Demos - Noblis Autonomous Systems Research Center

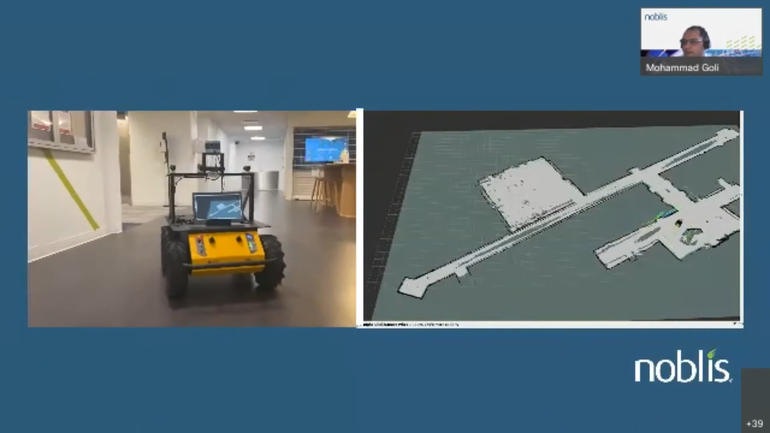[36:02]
at Nobles to the lab. On the right, you can see the map that we created in a previous stage, the rover is now using
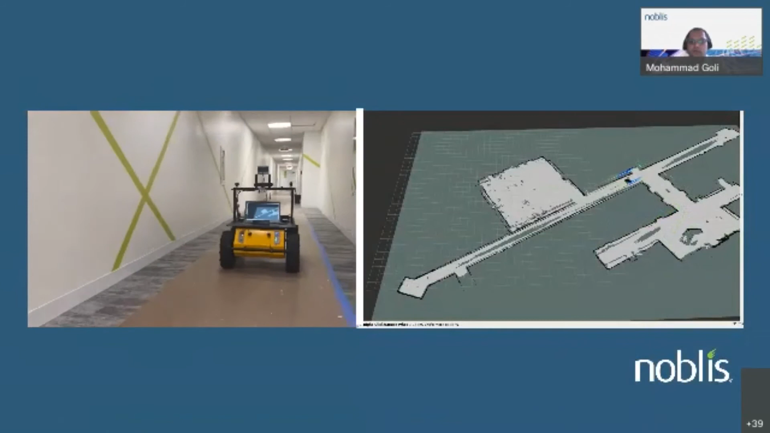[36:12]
the map basically to navigate its way all the way to the lab. And if the parameter tunings are done carefully and successfully,
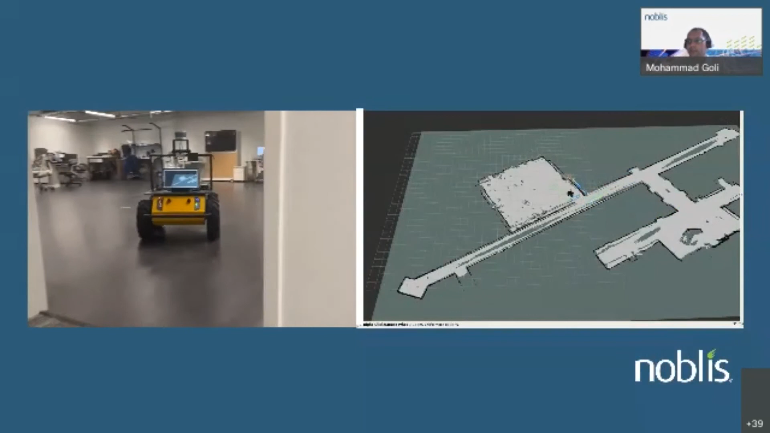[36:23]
then you can see it can go through narrow spaces such as the lab entrance.
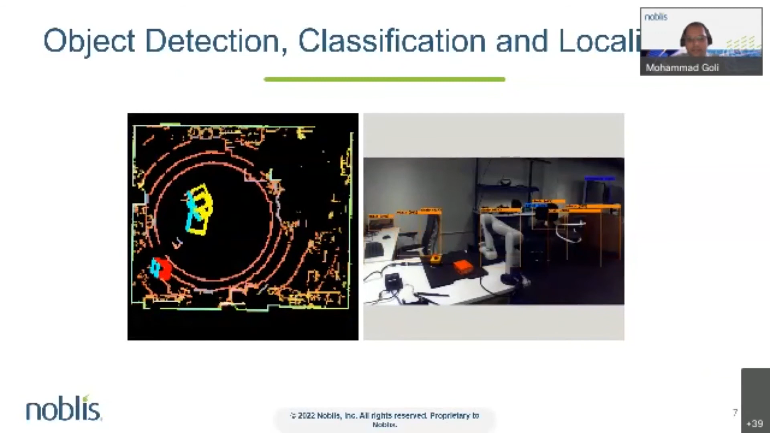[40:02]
So on the left you see a LiDAR-based basically detection that also localize objects. On the right you see a camera-based detection and the overall goal is to be able to fuse these two type of detection together to have a reach detection.
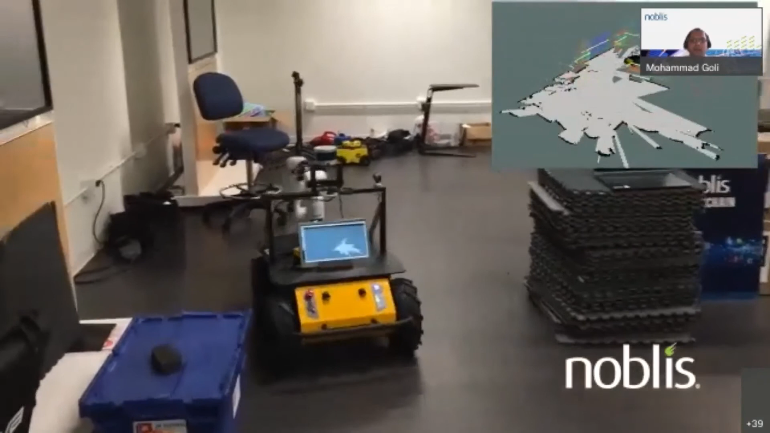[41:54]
specific algorithm named frontier based exploration technique is used to greedily explore the environment perform SLAM and create the maps until no frontier could be found.